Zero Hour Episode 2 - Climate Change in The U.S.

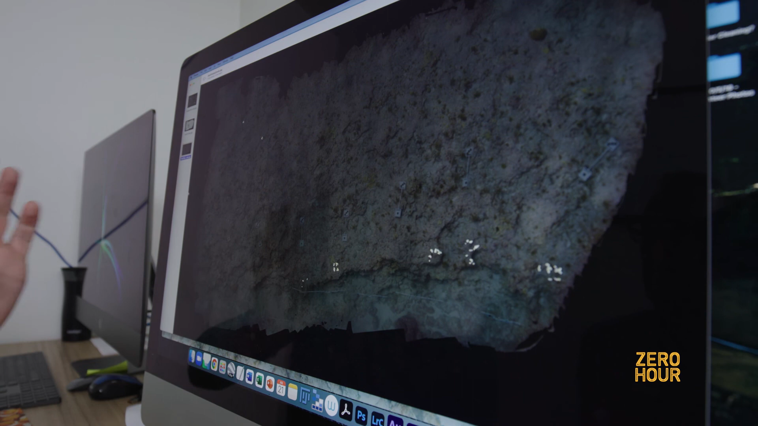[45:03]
is what that same ledge looks like with the same corals just tiny little bases left